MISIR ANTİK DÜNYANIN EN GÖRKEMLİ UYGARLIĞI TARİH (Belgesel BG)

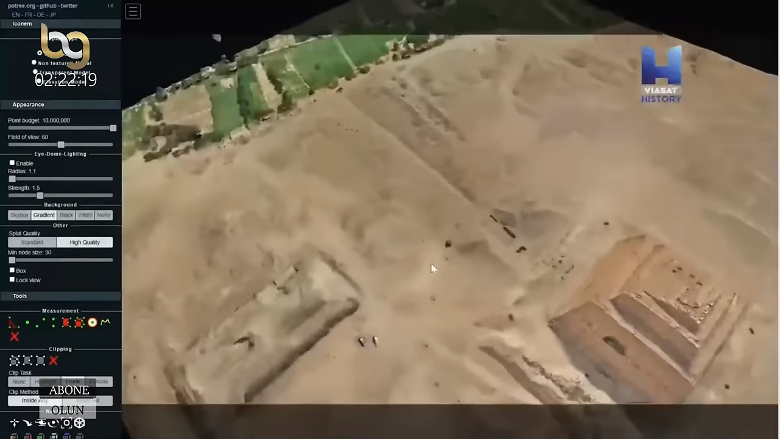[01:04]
Çekilen binlerce fotoğraf sayesinde incelenilecek alan bilgisayar üzerinde canlandırılacak. Bu dijital teknoloji sayesinde araştırmacılar Meydum'un gizemlerini çözmeye çalışacaklar.
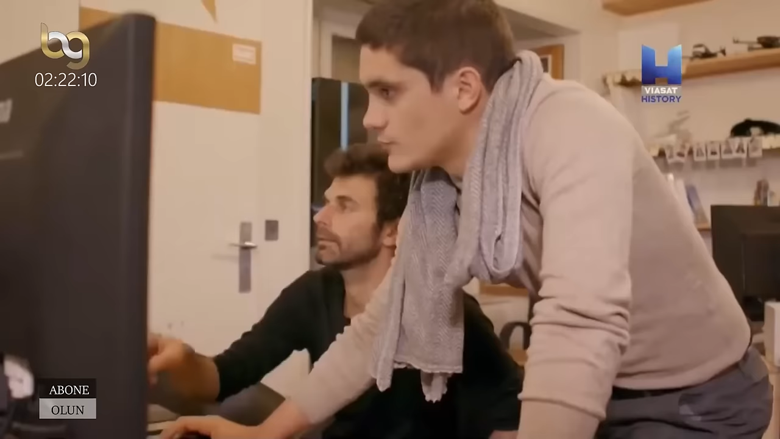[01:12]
Şeytan ayrıntıda gizlidir. Araştırmayı bunu düşünerek yapmalıyız.
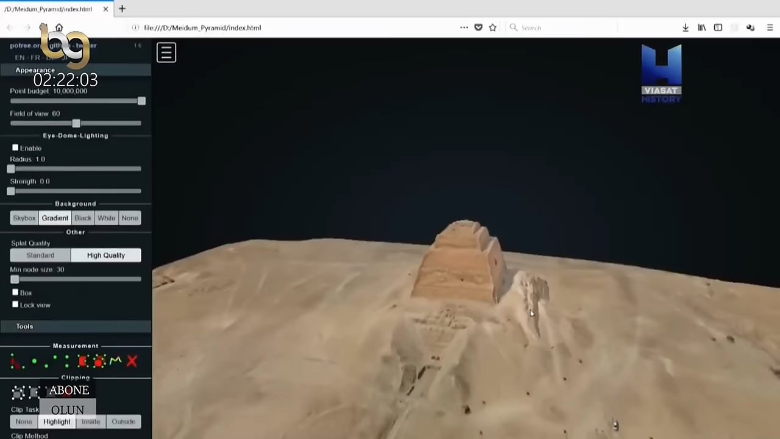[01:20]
Fotogrametri sayesinde en ufak ayrıntısına kadar inceleyebiliyoruz.
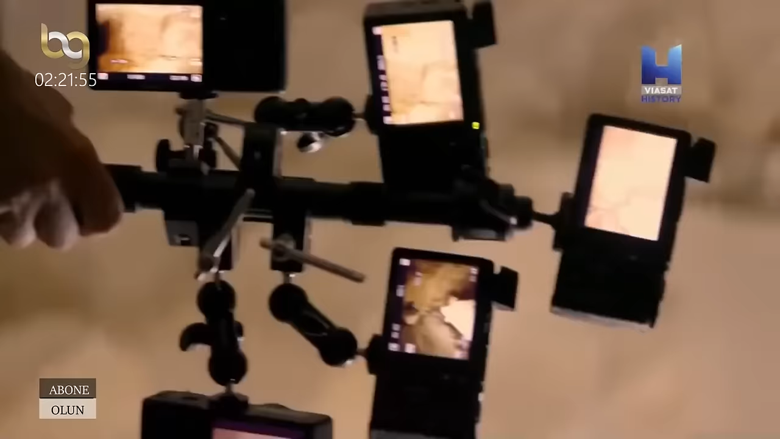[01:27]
Yapılacak analizler sonucunda bu yapının ne zaman inşa edildiğini öğrenebilecekler.
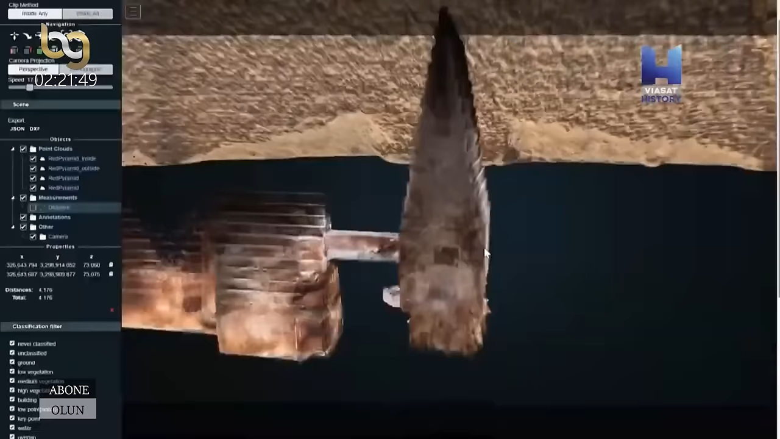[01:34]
Aynı zamanda kullanmış oldukları teknikleri ve defin odasının içini detaylı bir şekilde inceleyecekler.
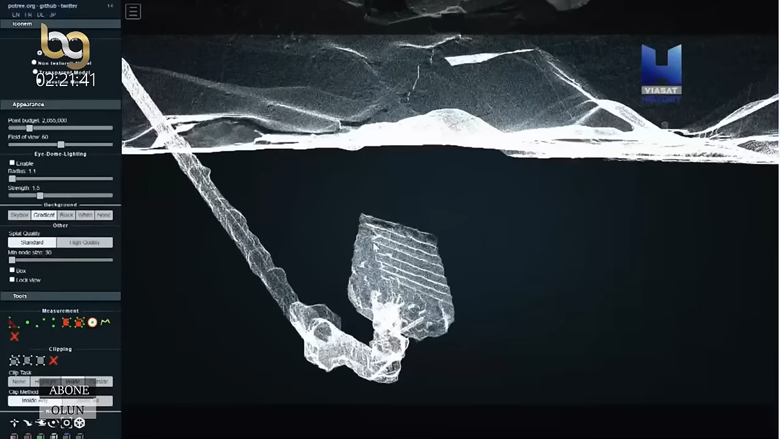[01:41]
Piramidin odaya yaptığı ağırlıktan endişe duyuyorlardı.
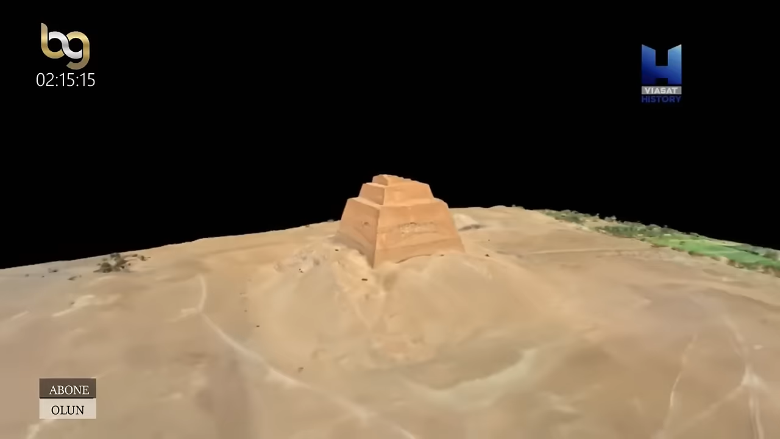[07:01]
Fotogrametri sayesinde bu gizemli yapının ilk
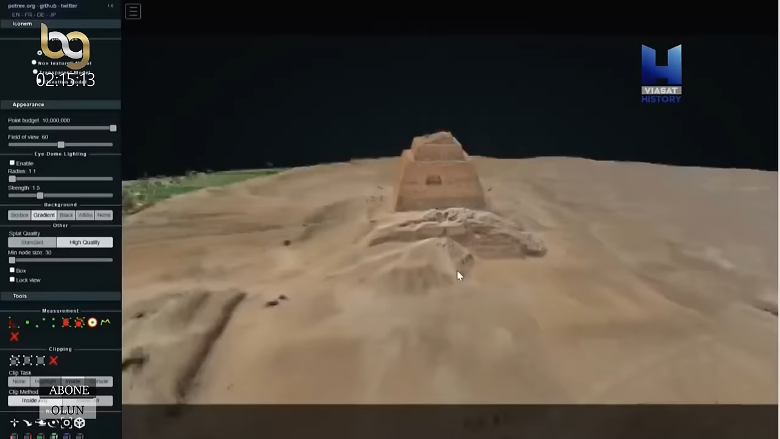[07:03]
defa 3 boyutlu bir modeli çıkarılacak ve detaylı bir şekilde incelenebilecek.
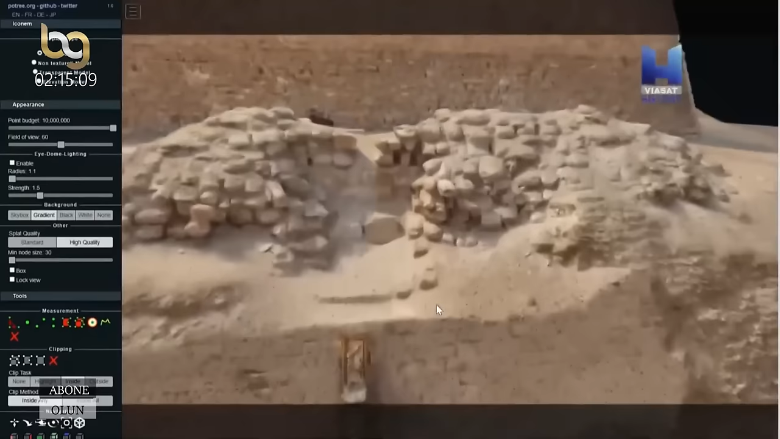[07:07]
Daha sonra da bu yapının tam olarak ne olduğu anlaşılabilecek.
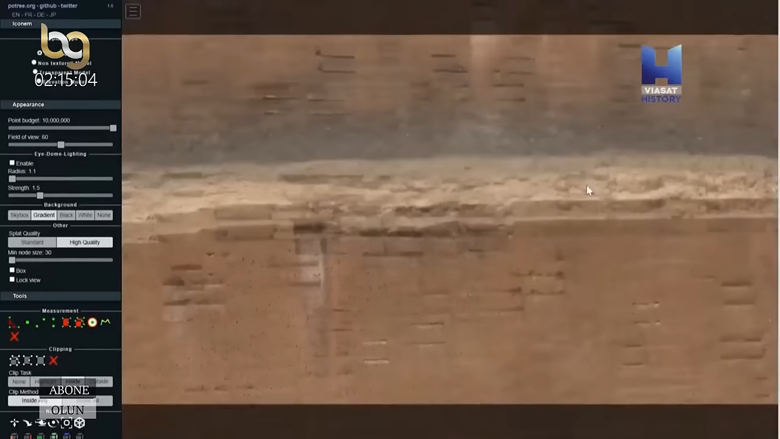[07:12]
3 boyutlu görüntüler hazır. Gerçek gibi değil. Adeta gerçek.
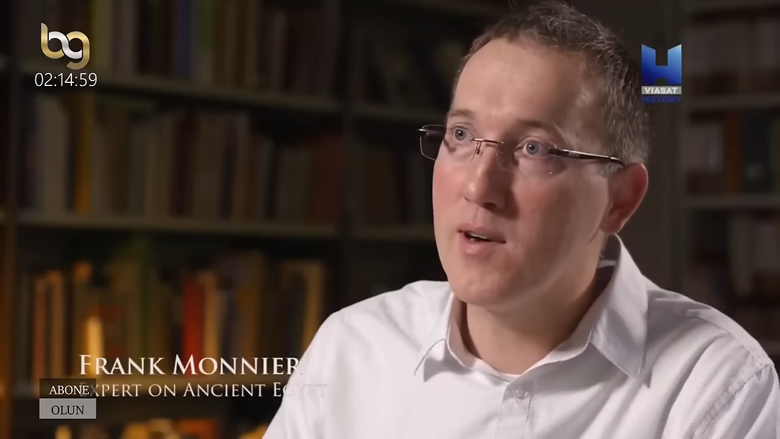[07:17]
Burada gördüğümüz şey sanki bir canlandırma değil.
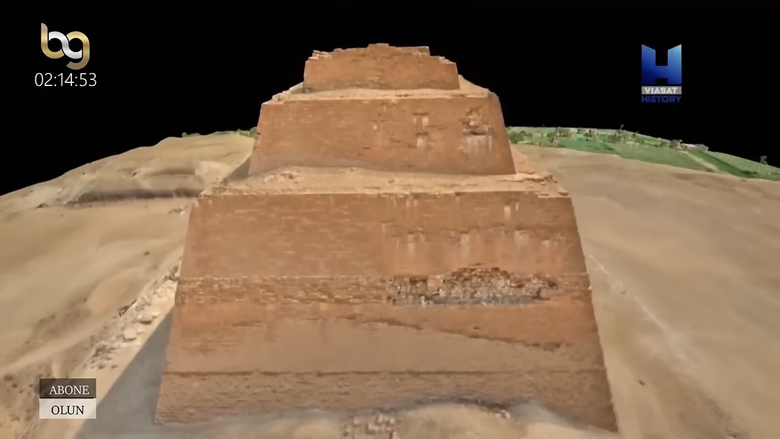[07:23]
Burada incelediğimiz yapının dokusunu da, rengini de ayrıntılı bir şekilde görebiliyoruz. Bu muhteşem bir şey.
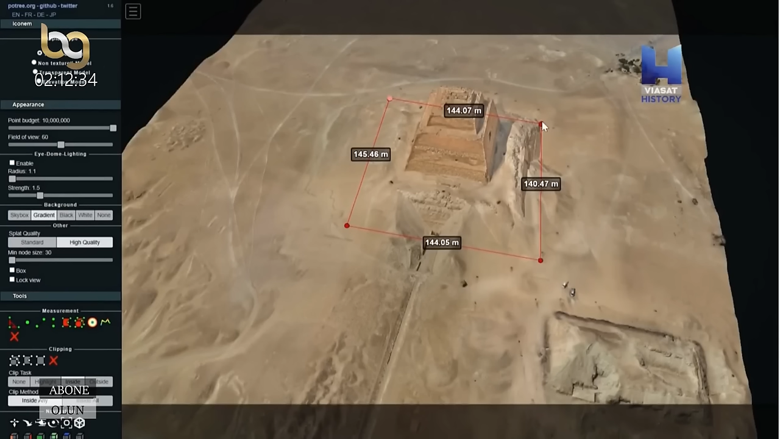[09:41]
Tabanı her kenarı 144 metre olan bir kare şeklindeydi. Yani neredeyse 20 bin metre karelik bir alana yayılmıştı. Kazılar neticesinde piramidin kuzey kanadı ortaya çıkarıldı.
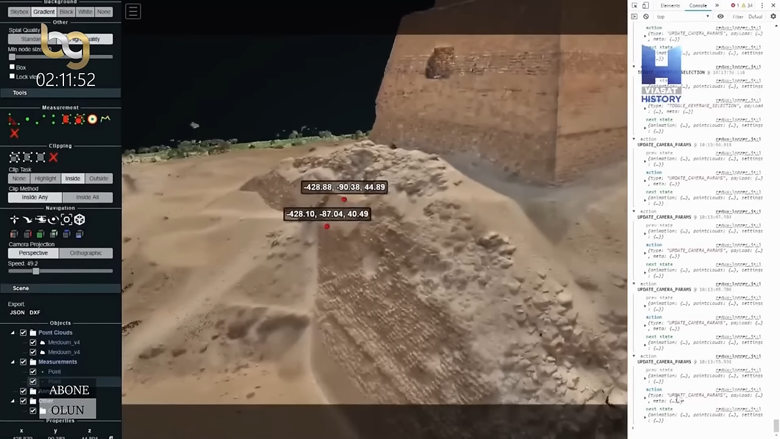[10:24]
52 derece. Bu da demek oluyor ki Meydum kesinlikle bir piramit.
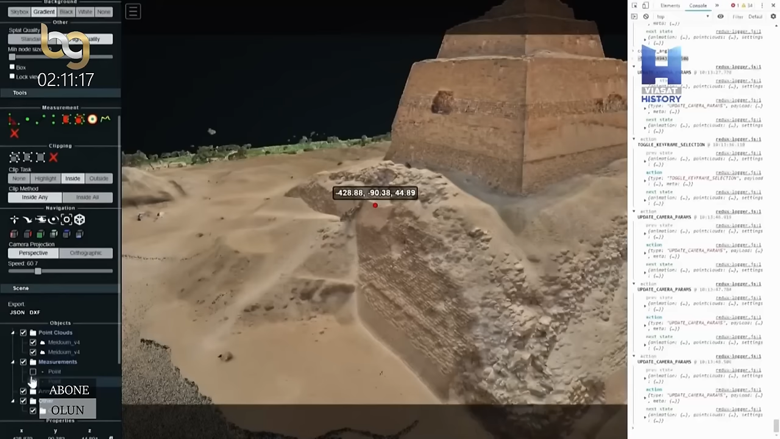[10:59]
Ama 3 boyutlu modelde tabanına ve dış yüzey açısına bakınca,
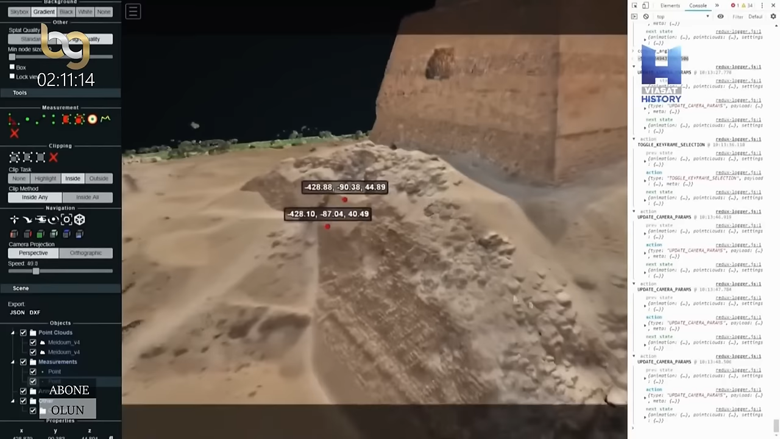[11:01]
arkeologlar altın yıllarında bu yapının yüksekliğinin 93 metre olduğunu hesapladılar.
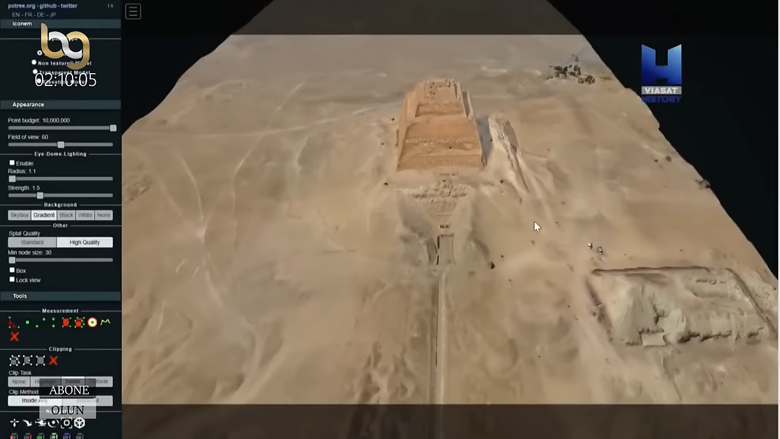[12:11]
Belki bulanık bir şekilde görmüşümdür ama burada bilgisayara yüklediğimiz modelde yukarıdan bakınca piramidi çevrelemiş bir yapı olduğunu çok rahat bir şekilde görebiliyorum.